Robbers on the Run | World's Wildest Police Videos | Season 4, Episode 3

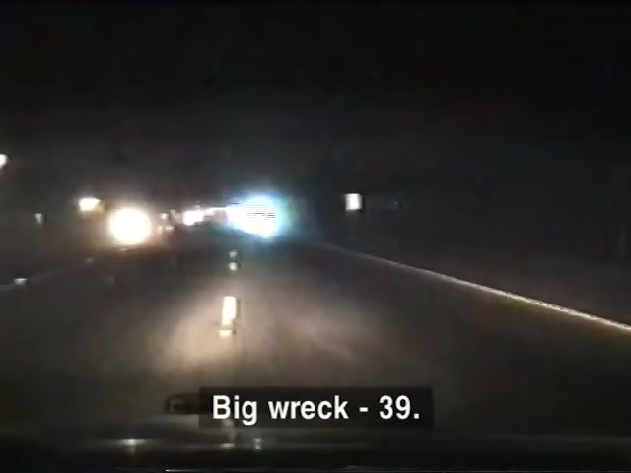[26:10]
The suspect loses control, mowing over a road sign in the median. In a split second, the overheating vehicle stalls and the chase comes to a skidding halt. Officers seize the moment. They swarm in, weapons drawn, and show the armed thug that this hot pursuit is over.
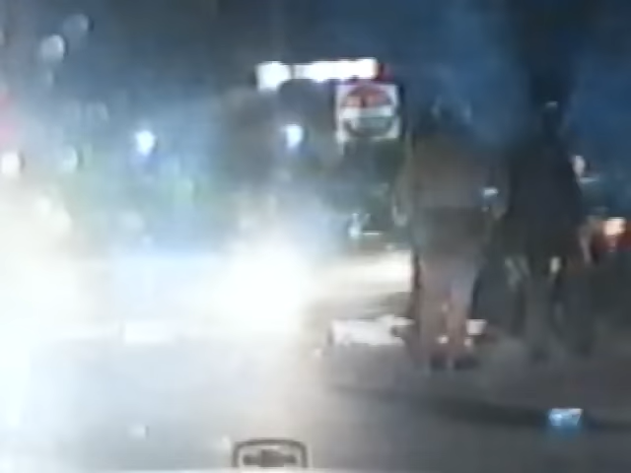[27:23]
Reacting quickly, the officers drop everything and drag the handcuffed suspect to safety.